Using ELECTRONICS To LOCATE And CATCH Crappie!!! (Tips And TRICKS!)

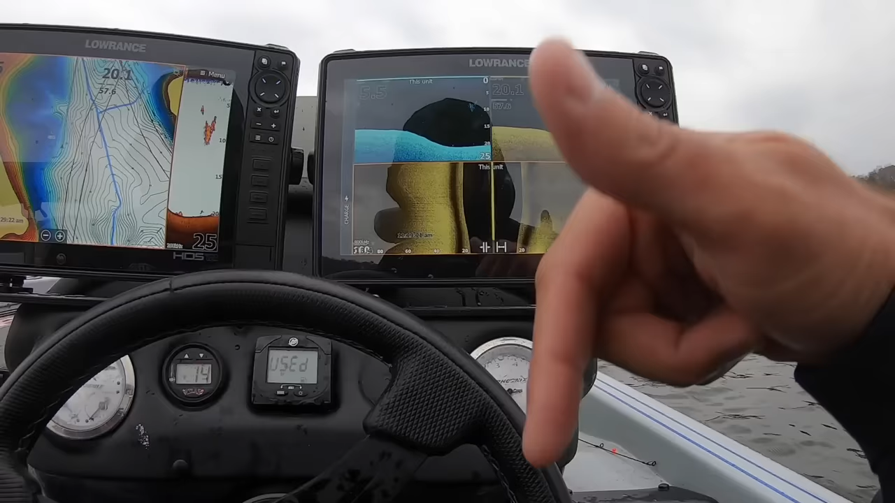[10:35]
But right now, in this moment, there's not any crappie there. So we're going to keep idling.
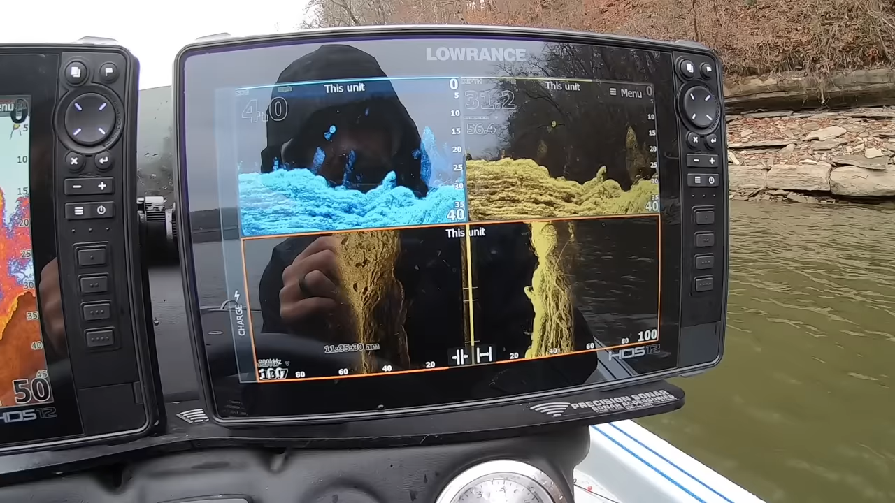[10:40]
Now see, here's a bunch of bait fish. And that's another thing that you're going to have to learn as far as training your eyes.
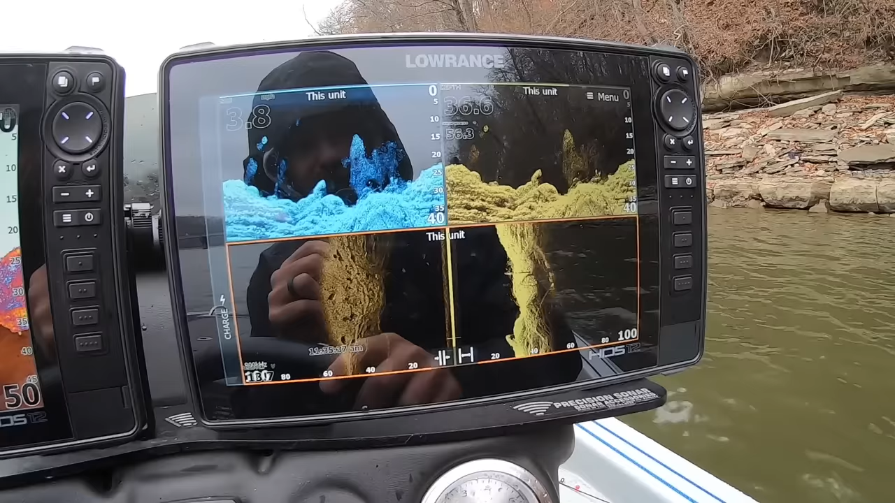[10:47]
And you'll hear me say that a lot. You see how small and that looks like a cloud.
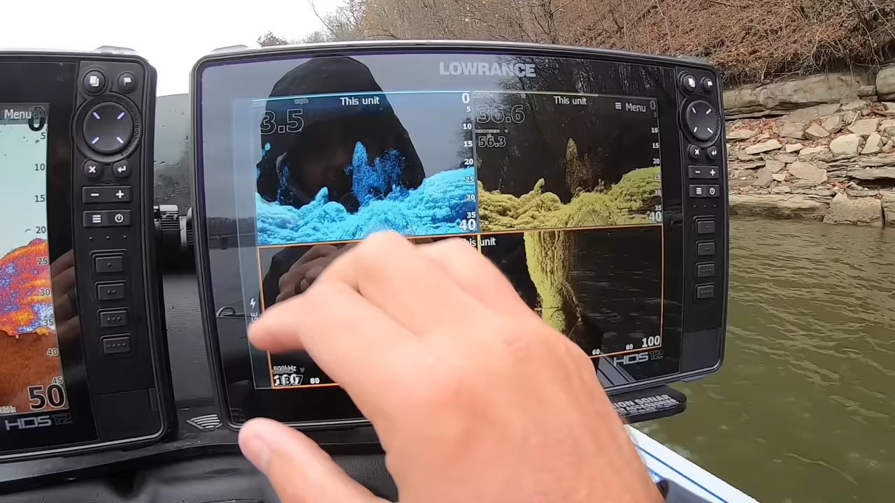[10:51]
Those are bait fish. There's no doubt. Those are thread fin shad is what those are.
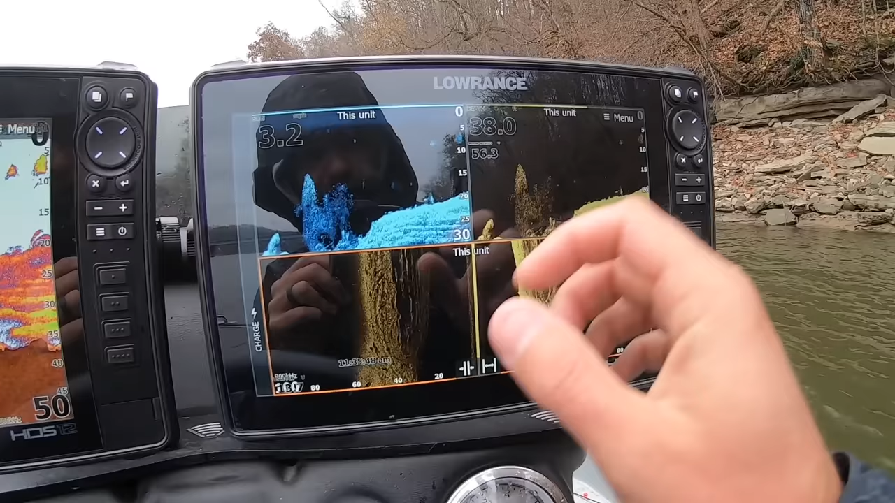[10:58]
And when you see bluegill, those dots will be a little bit bigger, a little more defined. This is probably a bass right here. You can see that's a pretty good sized dot.
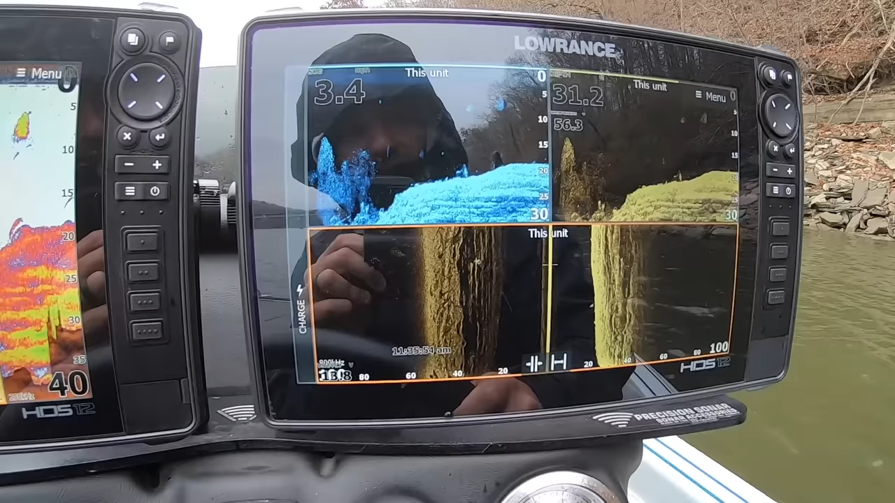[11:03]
And then crappie will be an even bigger dot than bluegill. So there's some bluegill right there.
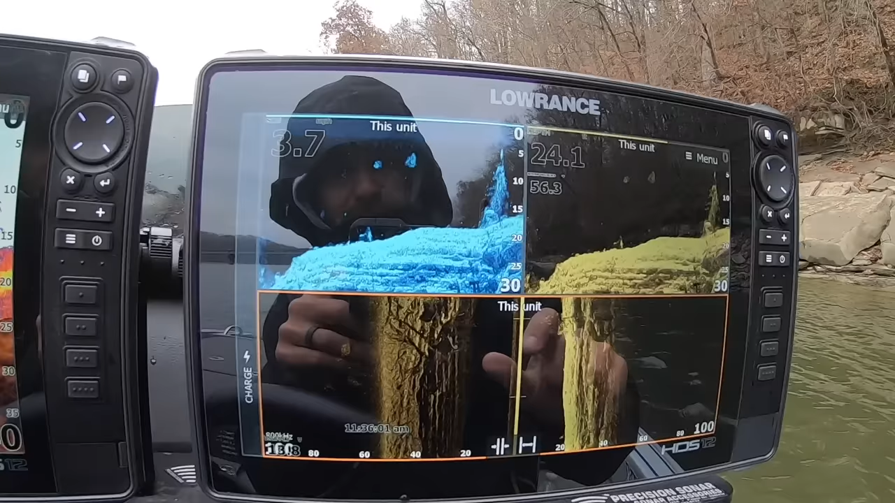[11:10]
See those bluegill and how small those dots are?
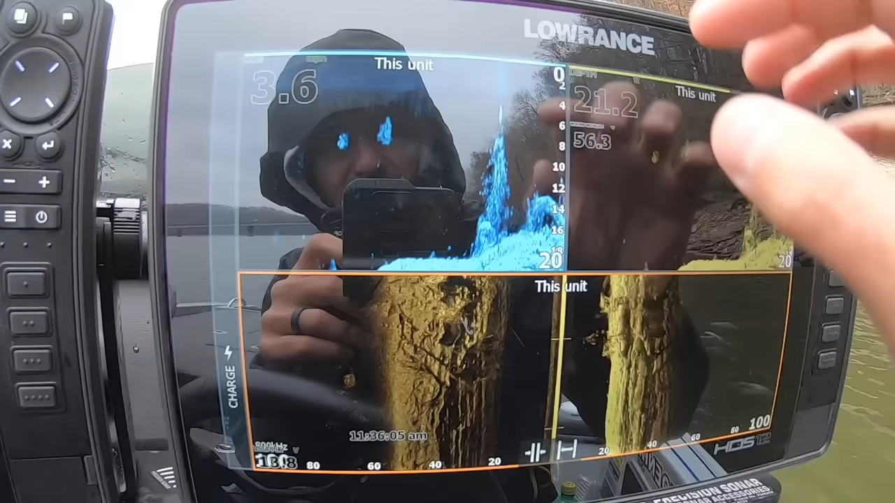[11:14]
Now there's one or two bigger dots right up in here in the top. Those are probably crappie.
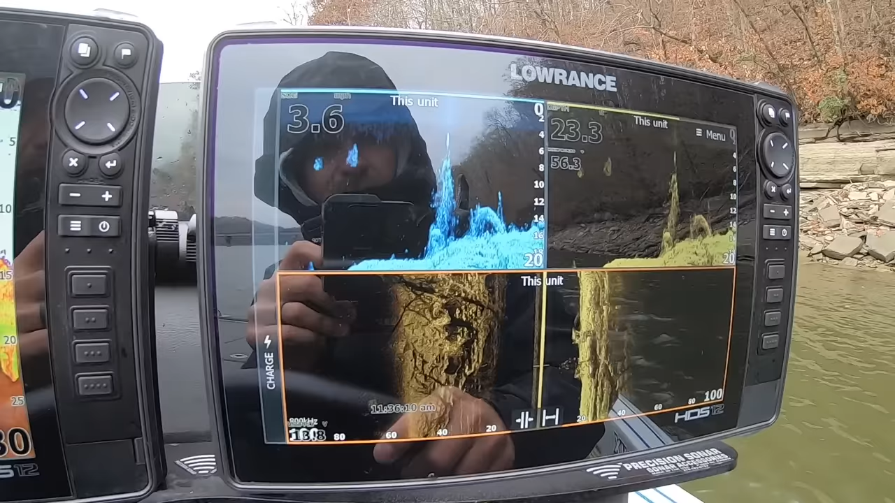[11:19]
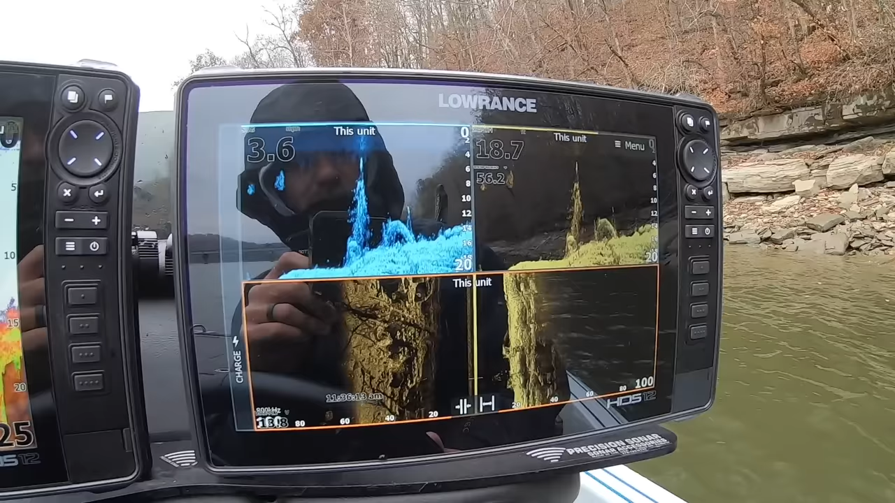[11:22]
But you just idle down these bluff walls and sometimes you'll find some great big schools of crappie for sure. It's a good place to start on any lake this time of the year.
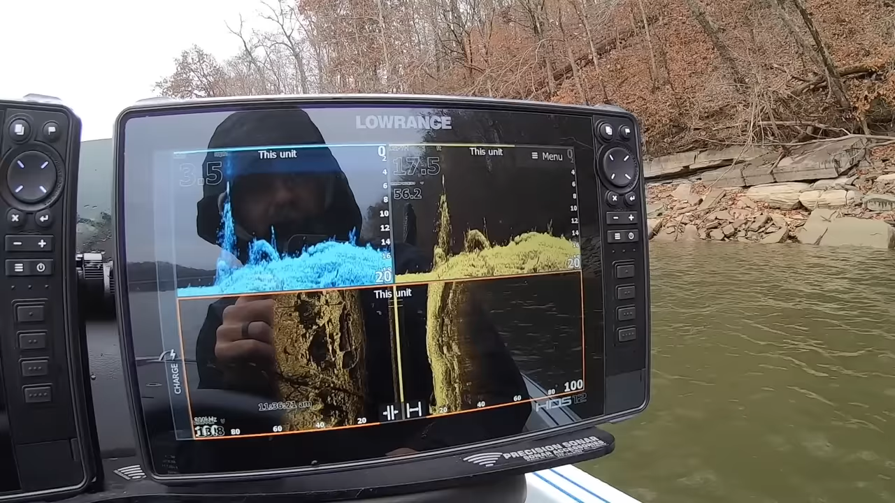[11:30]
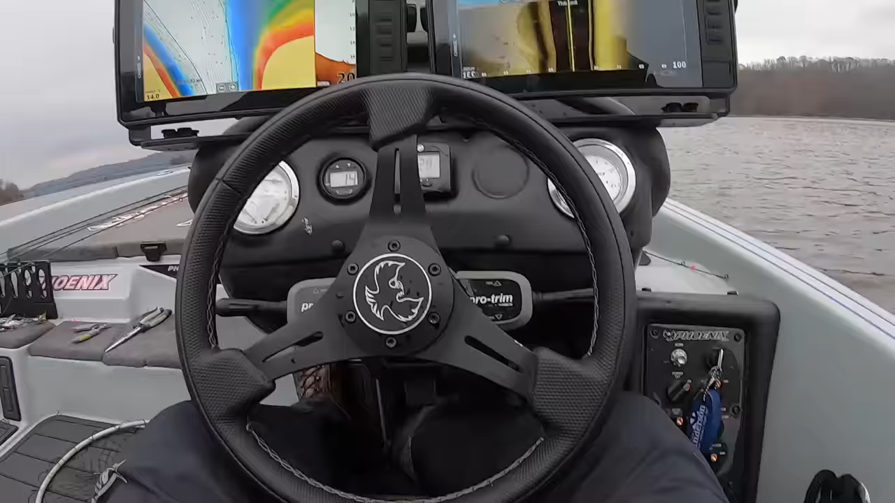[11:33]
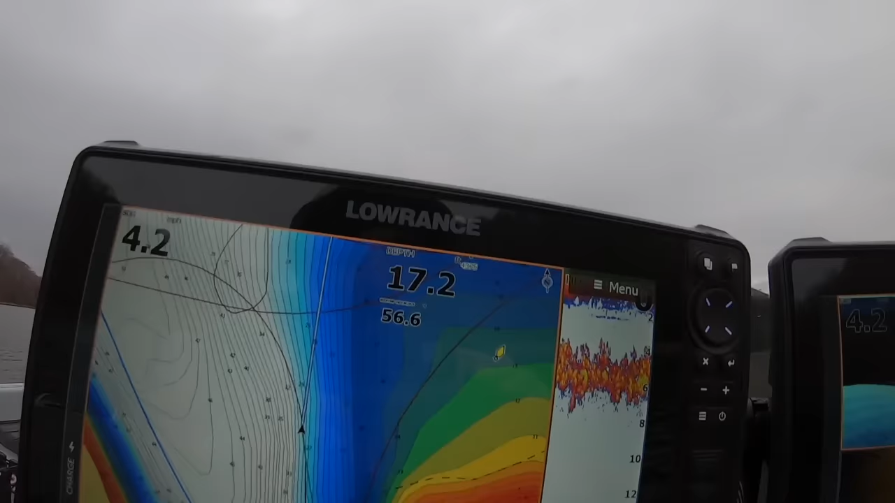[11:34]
Guys, let's talk about mapping and shading real quick because that's very important when it comes to graphing.
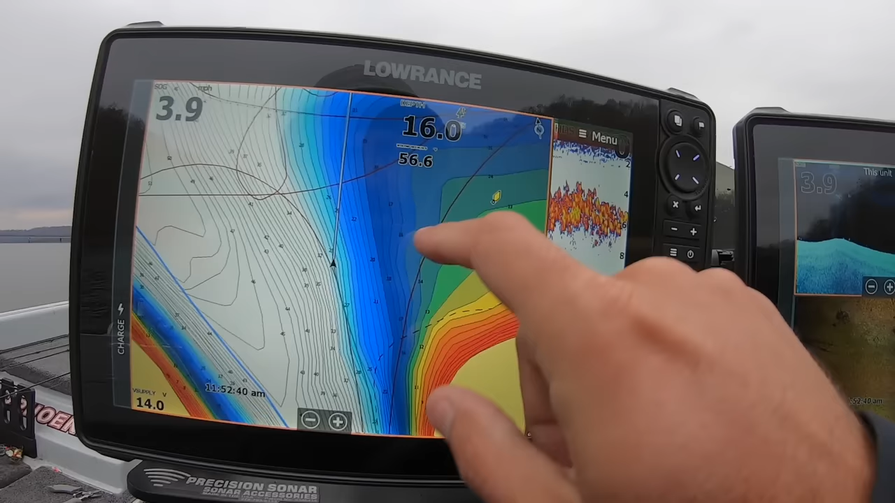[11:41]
The way I've got my map shaded right here, and once again, this is just a Lowrance HDS Live 12. And this is just the CMAP built-in Contour Plus map is all this is.
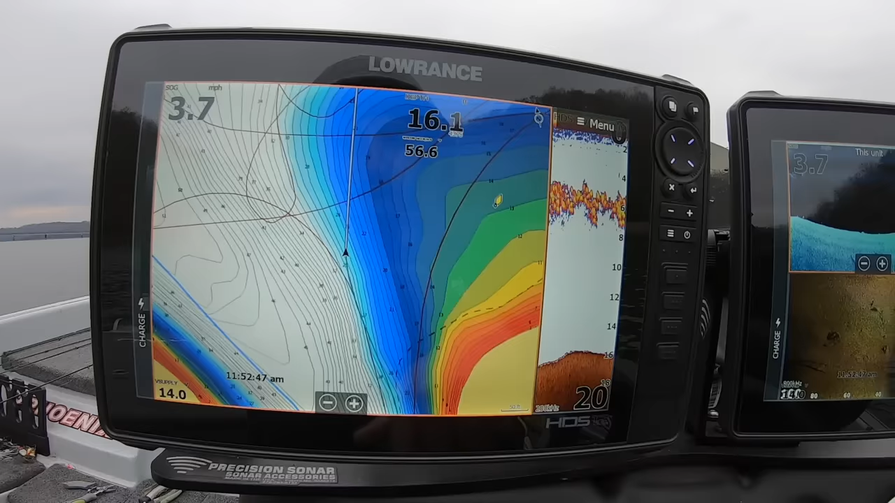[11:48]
On screen: speed 3.7 mph
It's built into the live, every single one of them.
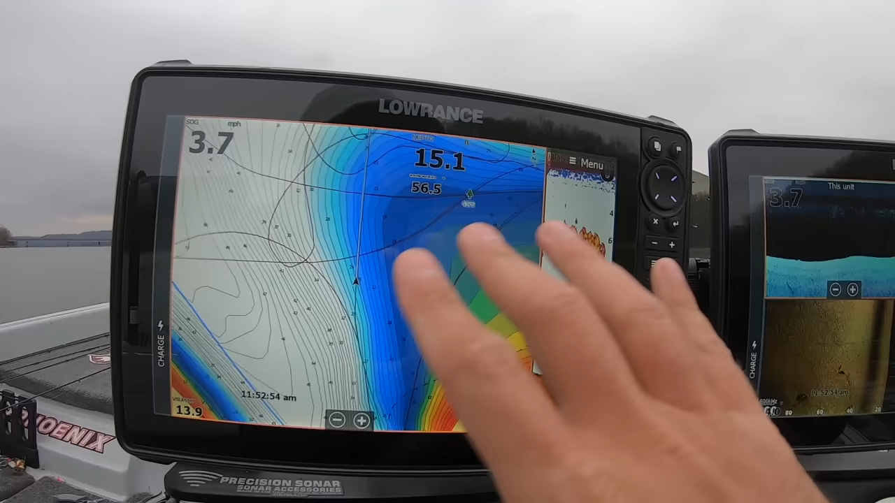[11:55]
On screen: speed 3.7 mph
So this is Lowrance's base map, and it may be different on your particular lake, but it's pretty darn good mapping on this lake and all the lakes that I fish around here.
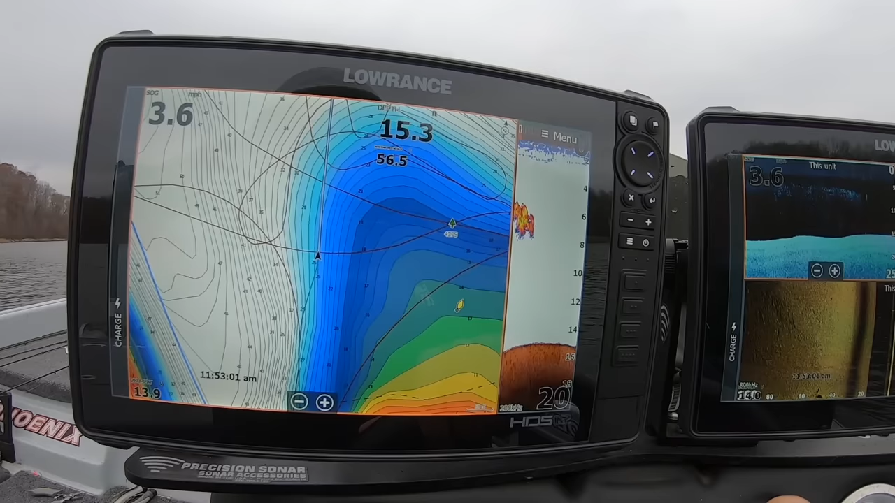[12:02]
It's really good mapping on the Tennessee River too, which is impressive.
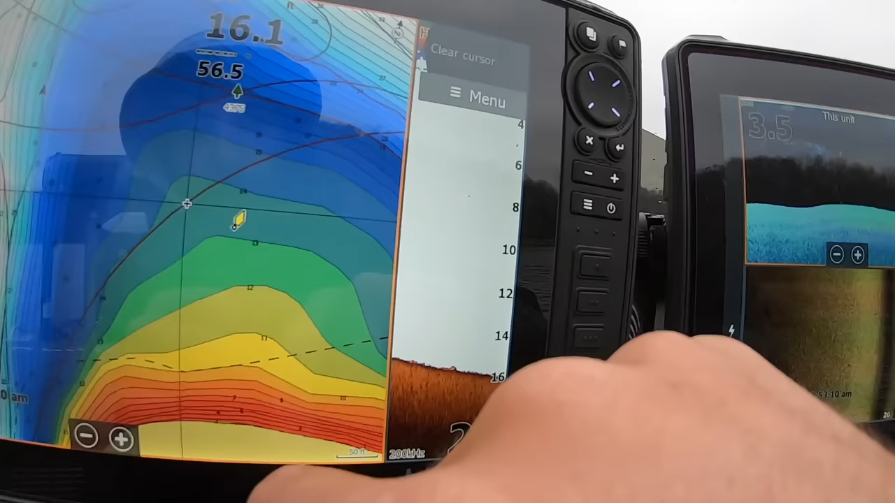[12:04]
All this you see up here in red, out to green, out to this dark blue, it starts shallow and works its way out.
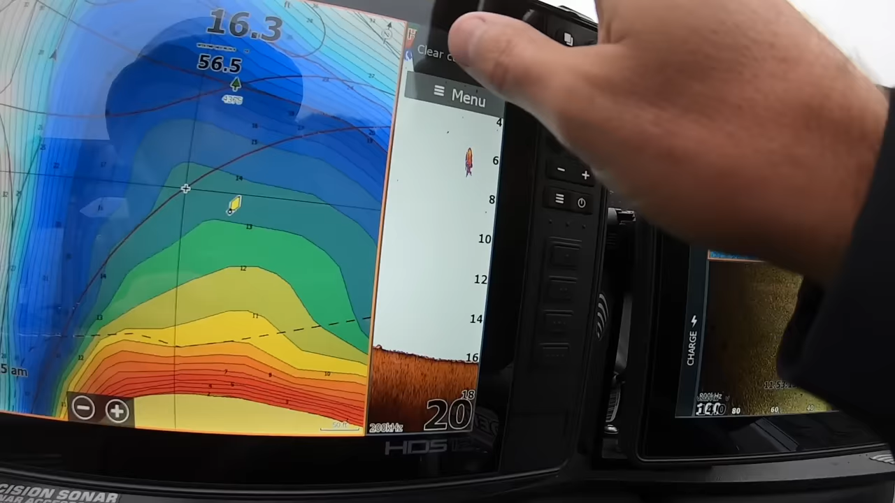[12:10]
So that's very important because I know when I get out here on the edge of where it starts going from the light blue to the dark blue out here, that's where I need to be graphing.